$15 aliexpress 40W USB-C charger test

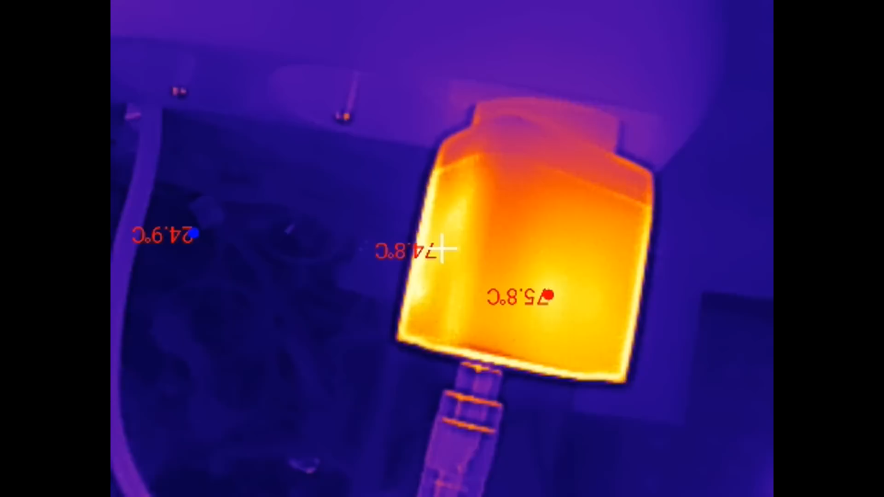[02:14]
On screen: spot 74.8°C, max 75.8°C, min 24.9°C
The temperature is not so bad on this side.
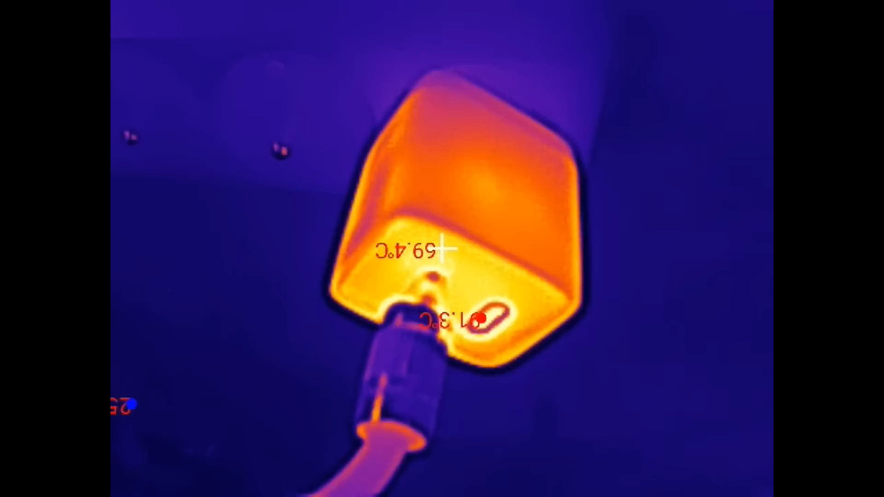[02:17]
On screen: spot 59.4°C
But on the other side it's worse.
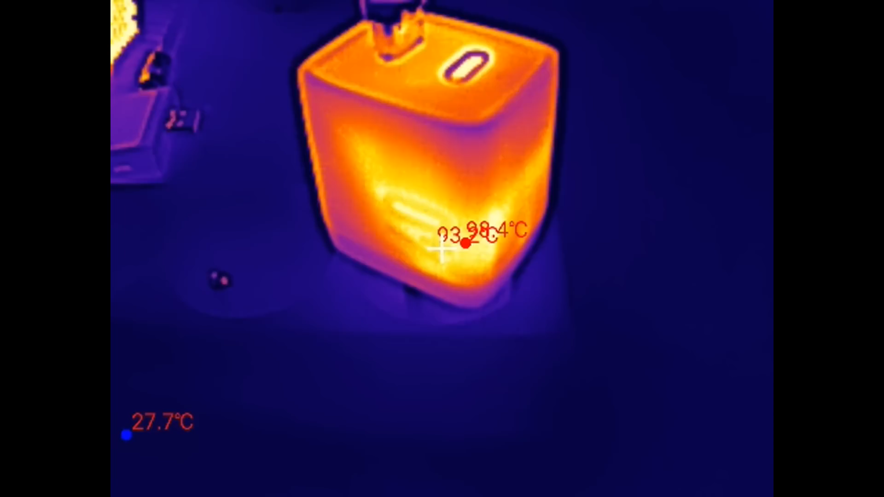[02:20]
On screen: min 27.7°C
Here is it's 98 degree celsius and in the USB port 101 degree celsius.
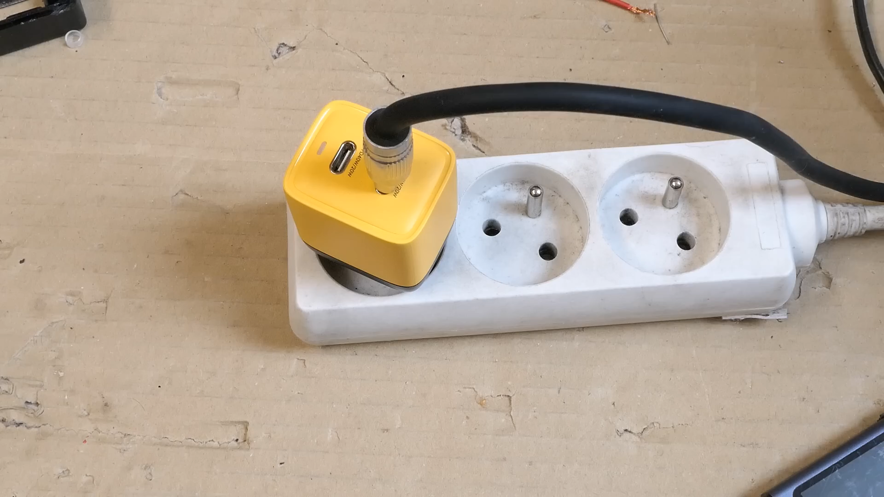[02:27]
I guess I should run it horizontal, not vertical, because this is a more realistic operating position. Wall sockets are not facing up.
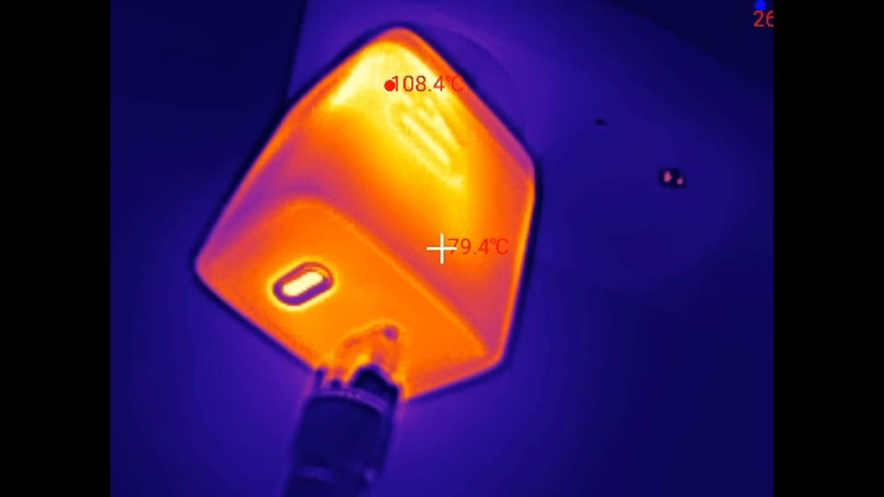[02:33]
On screen: max 108.4°C
This actually makes it even worse. 111 degree celsius. You could cook on it.
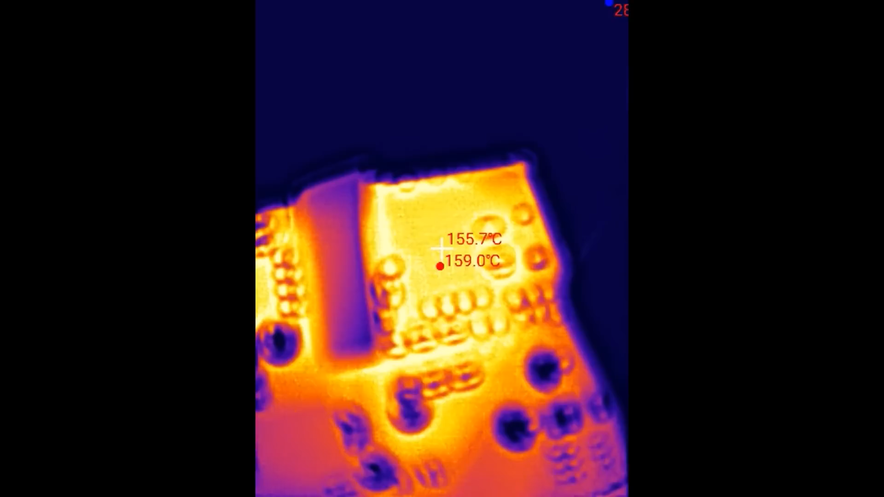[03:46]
On screen: spot 155.7°C, max 159.0°C
And that's the surface. The actual silicone has to be even hotter than this. There is another chip.
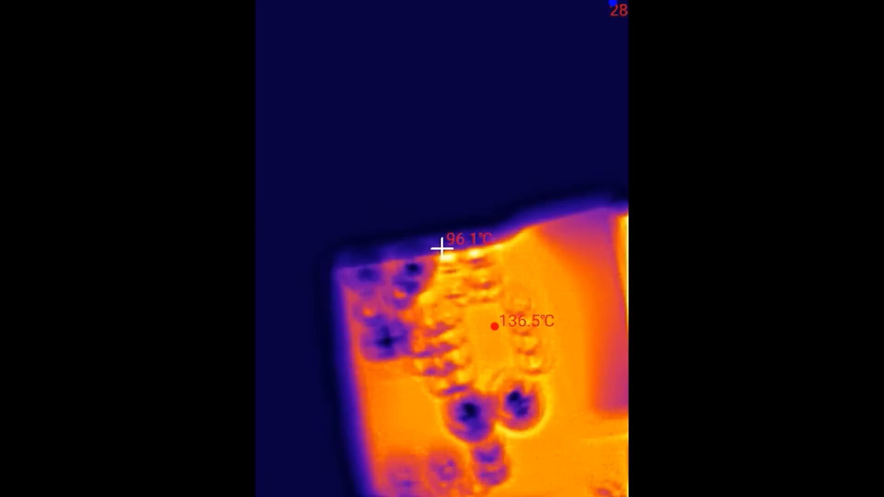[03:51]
On screen: max 136.5°C
136 degree celsius.
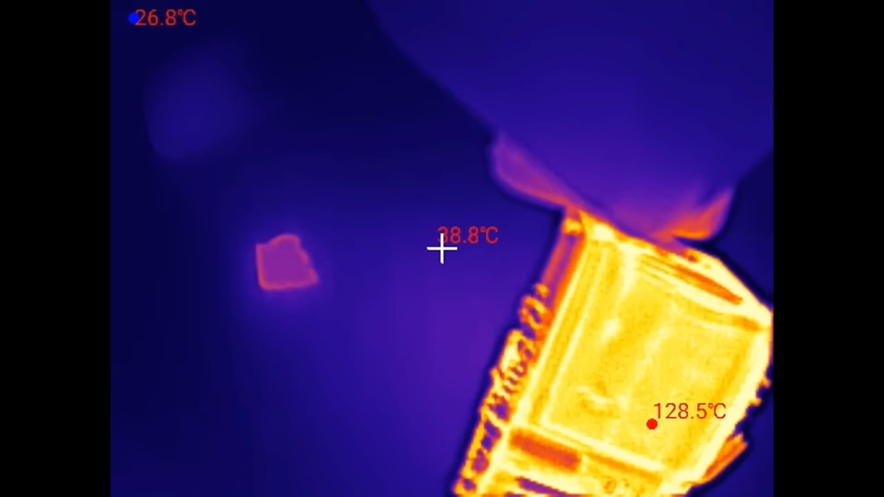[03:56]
On screen: max 128.5°C, min 26.8°C
The transformer is 128 degree celsius.
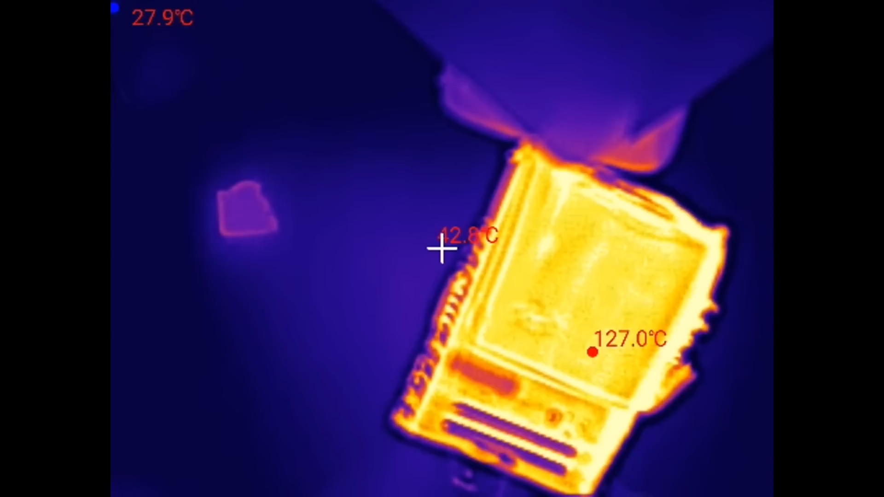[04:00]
And of course after I took it from the box, it's already cooling down.
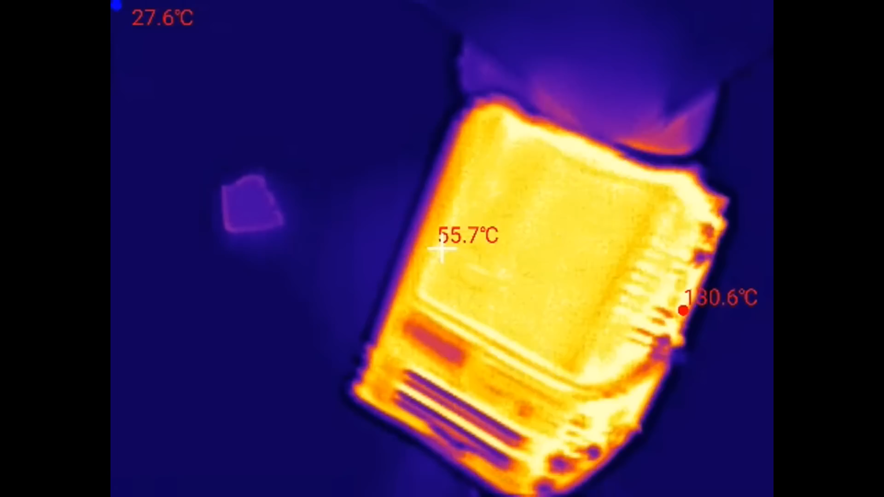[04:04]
On screen: spot 55.7°C
So I guess it was several degrees hotter when it was actually in the box.
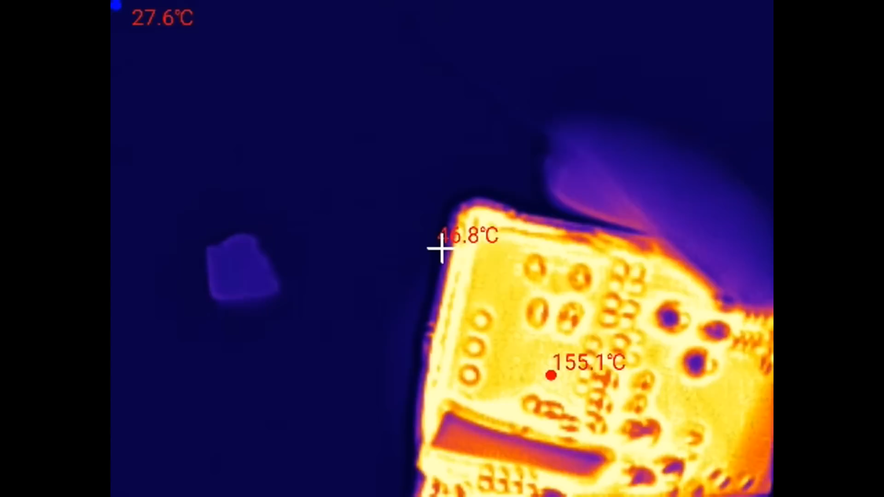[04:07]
The primary switching chip is also now several degrees cooler than it was.
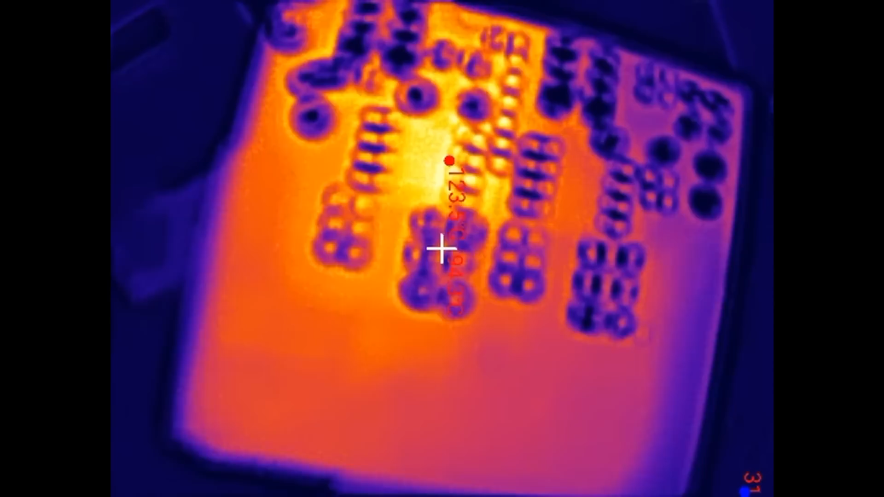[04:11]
On the other side of it, some secondary chips. 123 degree celsius. This one is for the part I'm loading. The other one is less hot.
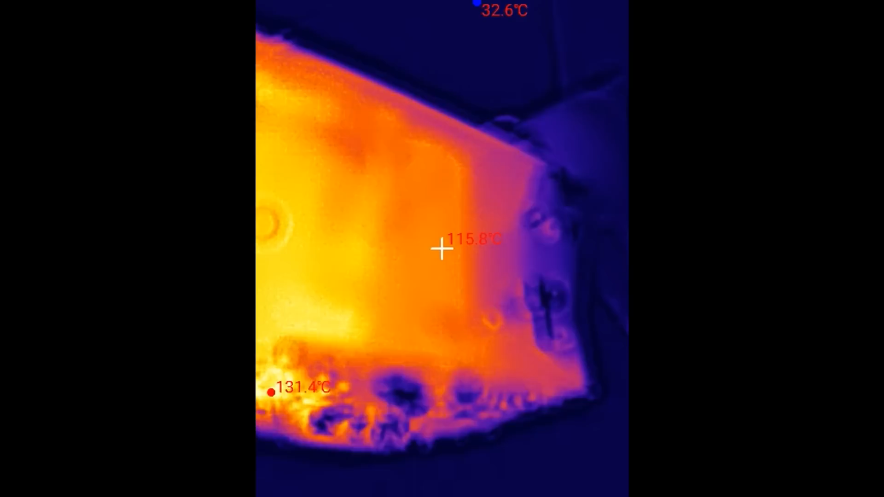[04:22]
On screen: spot 115.8°C, max 131.4°C, min 32.6°C
And the primary electrolytic capacitor is 116 degree celsius. Nice.